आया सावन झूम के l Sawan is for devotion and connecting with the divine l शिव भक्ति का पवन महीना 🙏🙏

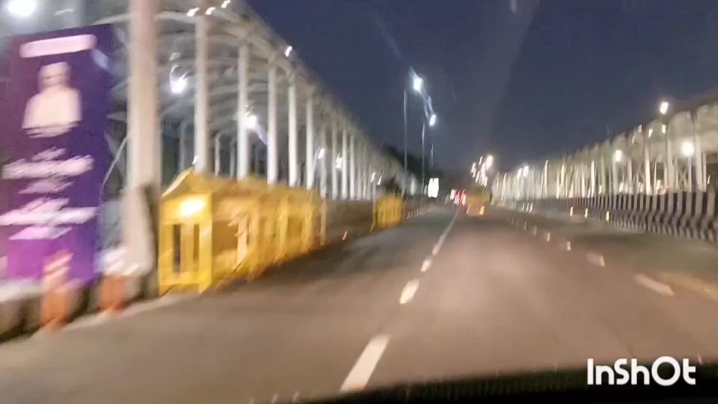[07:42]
या रात है और मेरी इस वीडियो से आप भी दिल्ली के दर्शन कह लीजे और लीजिए हम पहुँच के दिल्ली